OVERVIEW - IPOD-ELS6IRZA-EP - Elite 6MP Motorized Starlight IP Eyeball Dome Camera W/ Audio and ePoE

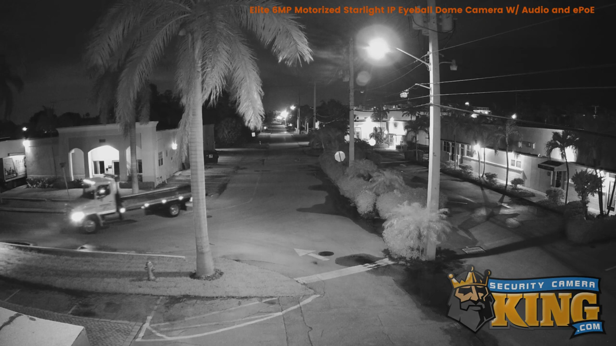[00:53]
features starlight technology allowing it to see full color and extremely low light allowing this camera to capture clear and detailed video in a wide range of lighting conditions